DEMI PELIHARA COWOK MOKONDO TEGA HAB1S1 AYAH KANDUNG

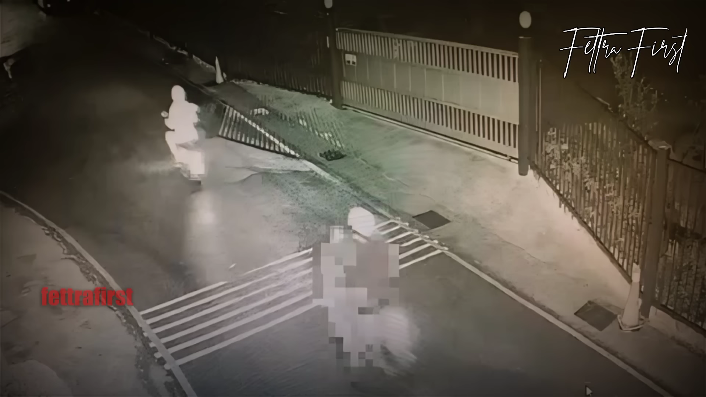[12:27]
Sedangkan Jiang saat itu mengendarai motor milik ayahnya dan mengikuti motor Zhang dari belakang.
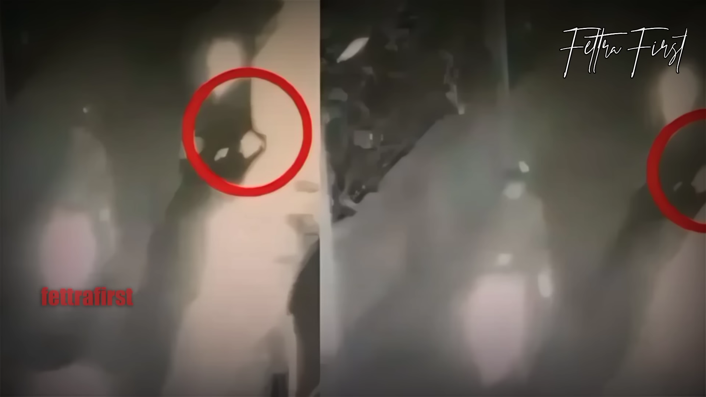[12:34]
Tetapi karena saat itu telapak kaki Pak Fu menyentuh aspal, sehingga selama perjalanan kakinya mendapat banyak goresan yang membuat dagingnya terkelupas hingga tulangnya terlihat jelas.